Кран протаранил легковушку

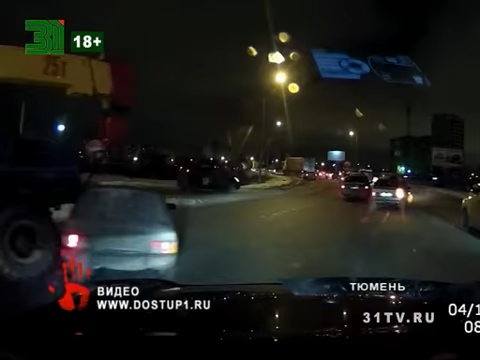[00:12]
Видеорегистратор зафиксировал, как многотонная машина неожиданно вылетает и врезается в стоящий ВАЗ 99-й модели. Водитель за рулем спецтехники протащил легковушку несколько метров. По данным ГИБДД, в аварии никто не пострадал. А в Увельском районе при столкновении двух автомобилей погиб один человек.